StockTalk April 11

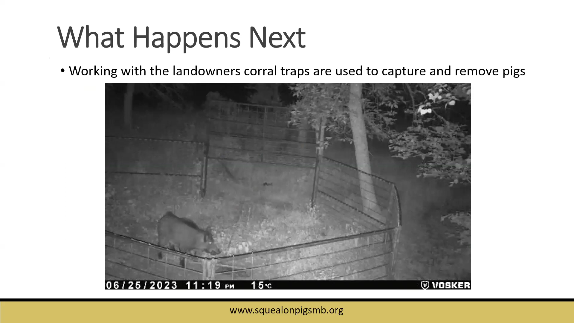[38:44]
Um, and that's what's used mainly to capture and remove the pigs. So it's a pretty simple design. They're just eight foot long panels.